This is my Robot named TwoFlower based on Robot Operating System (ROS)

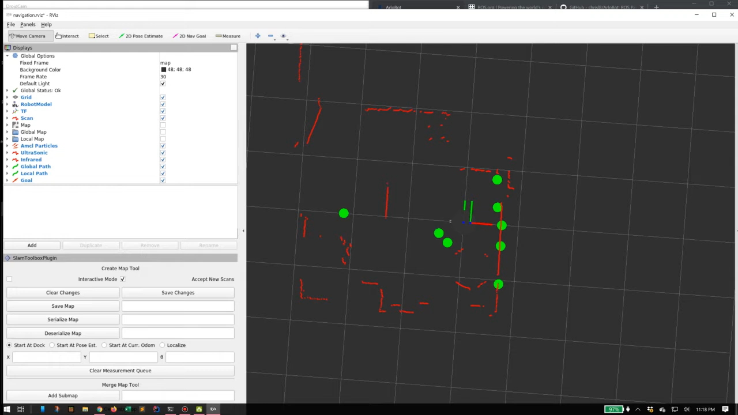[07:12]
really edge case obstacle avoidance, you know, in case something gets really close to it when it didn't catch it's trying to make a map. As ROS processes the scan, it starts to create a local map. This is right here. This is sort of a heat map showing you where the obstacles are.
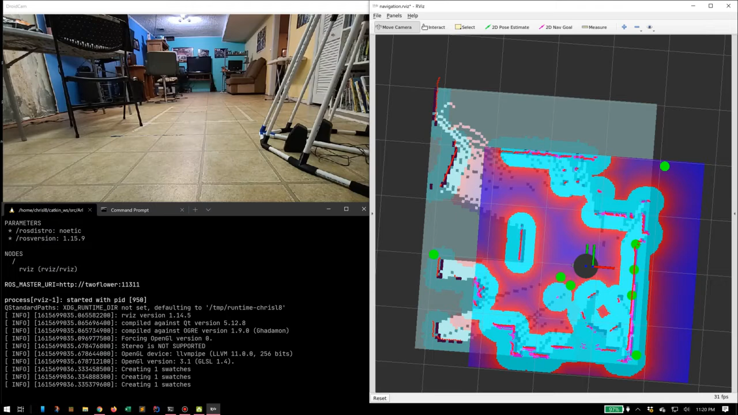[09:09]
So the ideal way to deal with making a map is to actually give it goals within the RViz program. You basically say, look, go to this point in the map. And as you build up goals in the RViz program, it makes the map. As you make the goals, it'll go to the goal, and it'll make a map. Now this program is running on my computer, running over the Wi-Fi, so it's able to stream all the data from the robot.
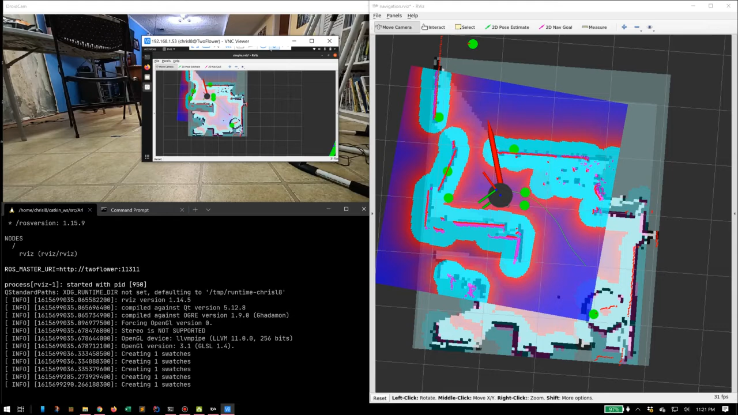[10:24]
So there's the goal, and the arrow is pointing in the direction. And as you can see, it's actually making a path to make get to that location. So it's going there, and it will do what it needs to arrive there. Now, something you might notice is as it goes there, the local planner is actually changing what it's doing. So it doesn't care what's over here anymore. The local planner just has a little box that it works inside of to create that sort of heat map of where the obstacles are. But meanwhile, the global map is getting bigger. It's expanding, so there's more area that it knows about now. And it's also the actual permanent map, which is this part that's actually the little the lines where it's starting to make gray dots. That's the map that we can actually save out later and use for future navigation of the same area.
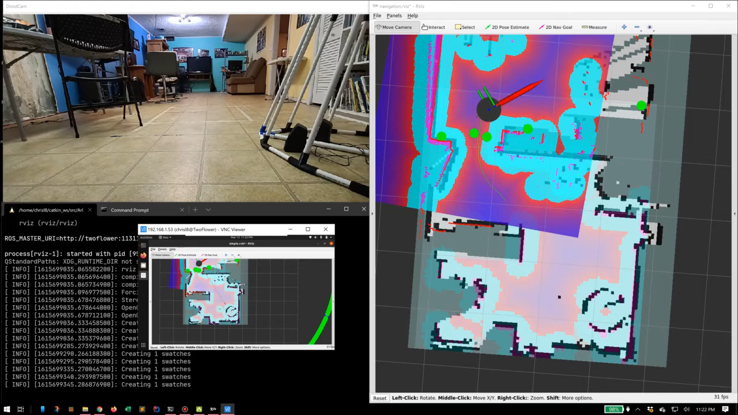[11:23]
And one thing that's important is even if the laser scanner doesn't see something that it might run into because maybe it's a little lower, a little higher, you know, maybe you had your cat in the way, those ping sensors will stop it from moving even if the robot operating system tells it to drive. This again is just the video view of the robot itself.
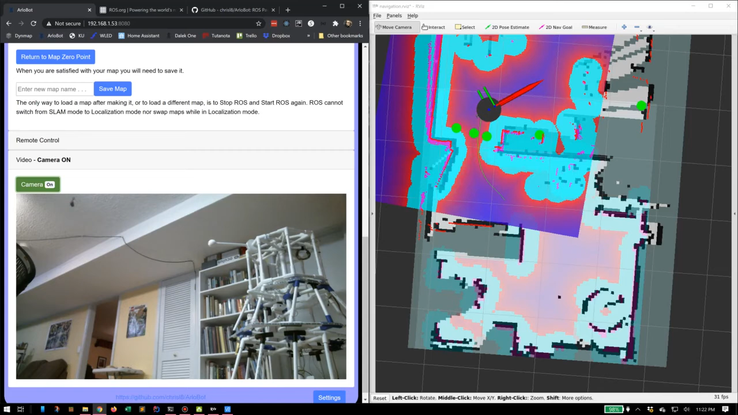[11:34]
And here we have a camera that's in the room. So between the two of these, you get a pretty good view of what's going on. There it goes, over there. You can see through it. Ah, here we go, it's finally on the camera out in the other room. And well, we just ran right into that little chair there. Oopsies. But it's moving along fine. And I'm going to keep going.
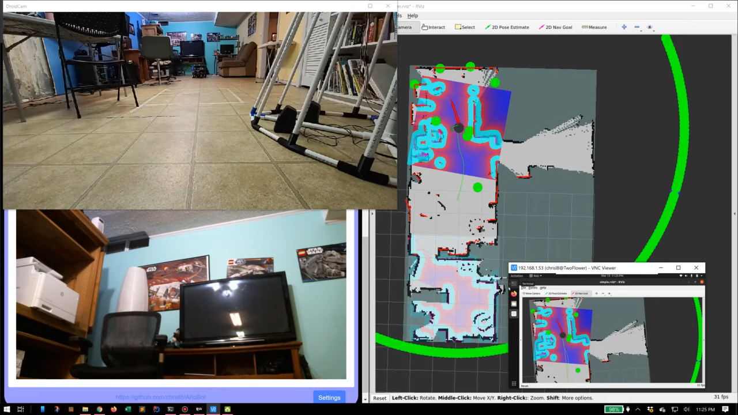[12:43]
You can see on the map it's in the middle of the room. I'm going to go ahead and tell the robot to go into the next room over, which will give us an opportunity to start mapping that room. So here we go. See the path that's planned. Just go through that doorway right there.
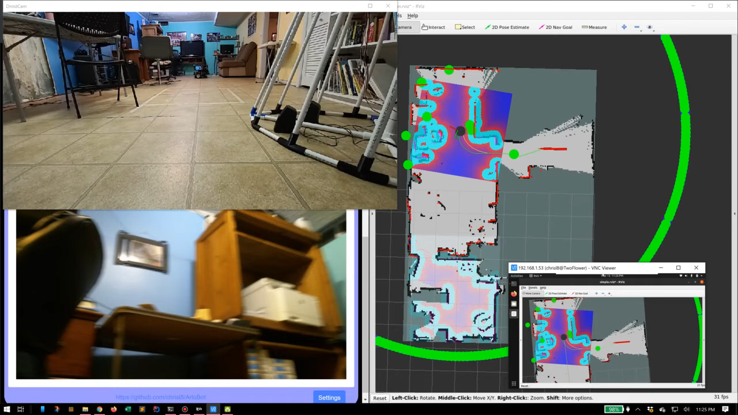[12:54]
Here he is, slowly turning around. There he goes.
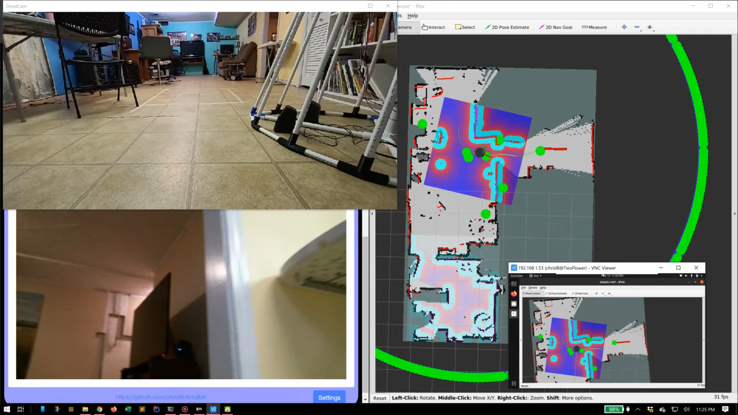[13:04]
And he's gone to the next room.
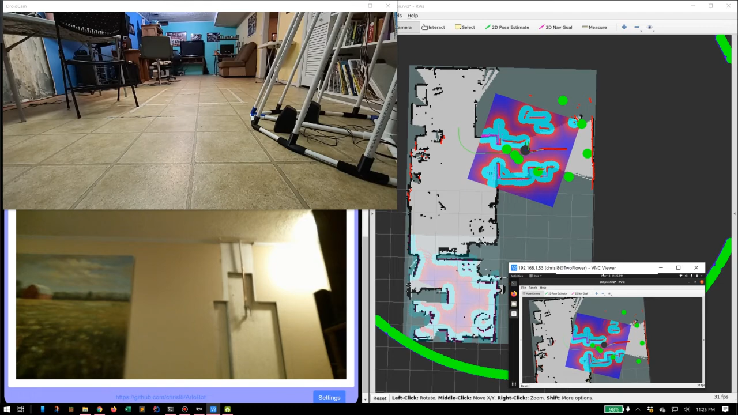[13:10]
Never mind our little plumbing problems in the corner there, please. Next, we put this onboard camera here. Nothing to do with the robot's operation.
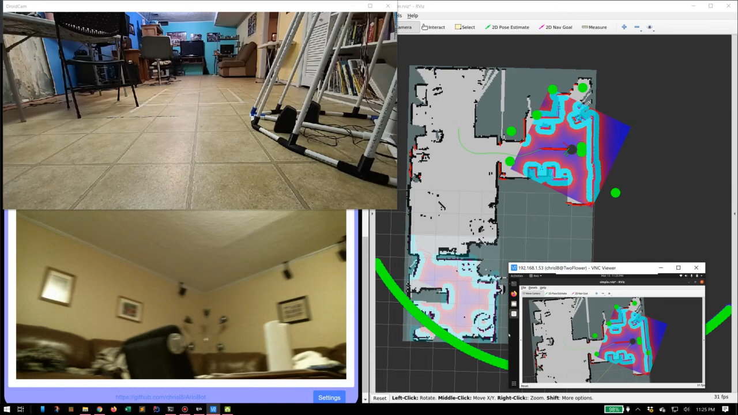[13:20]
It's just for me to see what's going on. Now you can see the map over here has gotten pretty complete. In fact, if we turn off some of the extra stuff, and we can go ahead and turn off the ping sensors because we don't need to see those. It's driving us nuts, right? I don't mean turn them off.
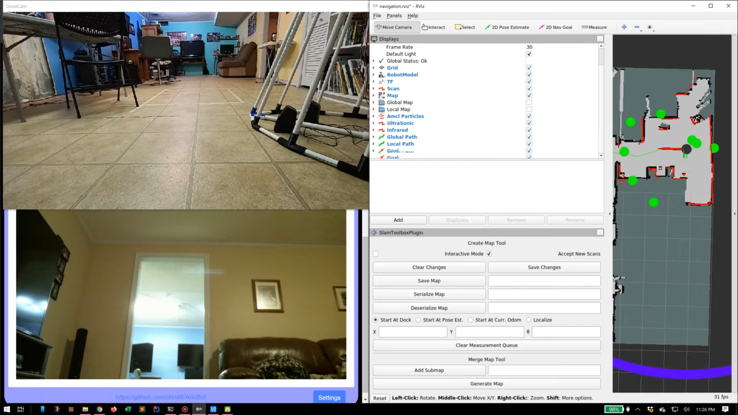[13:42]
I just mean turn off our visualization of them, right? So here we go. We actually have a pretty complete map of the room. So at this point, we can navigate this map. We can place markers on the map and have it go anywhere in the map we want.
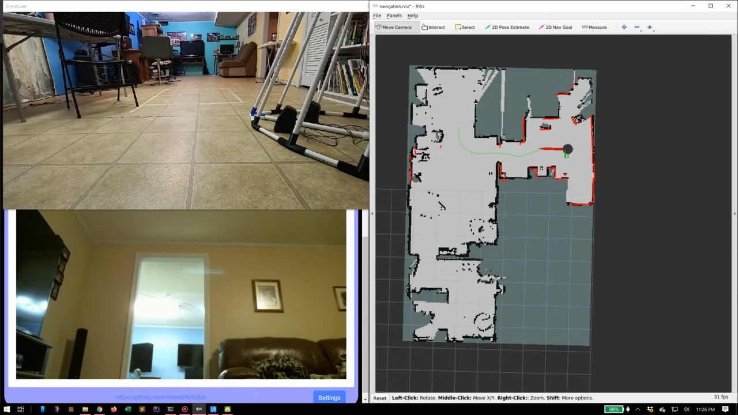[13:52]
I'm going to actually tell it to go back to the original location. So I'm going to tell it to go back here in that far other room. So I make a little line, tell it to go there. There we go. And see here, it's made a path all the way through this door, through the middle room, through the next door, and into the next room, and it's making its way back.
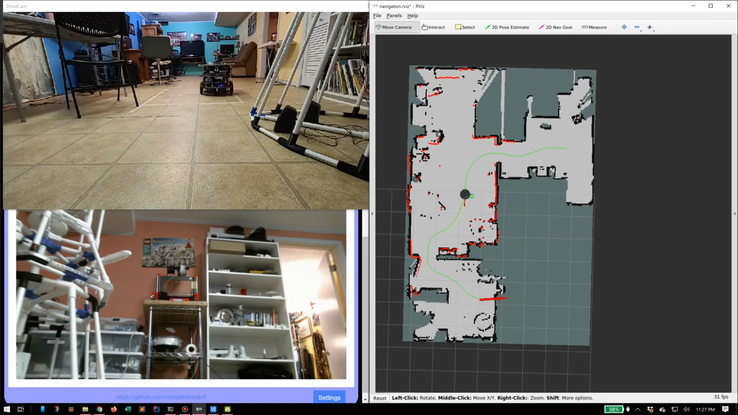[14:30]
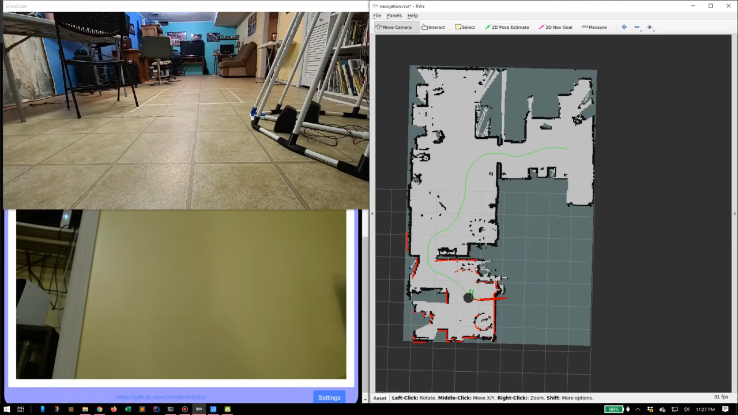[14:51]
So now, entirely based on the LiDAR data that it's obtained, since the time we turned it on, it has scanned the room as it moved through it, made a map of the room, and then it's able to move through the room simply by choosing any location in the room. So this is called a simultaneous localization and mapping, meaning that it was able to localize itself within the room and to make a map of the room.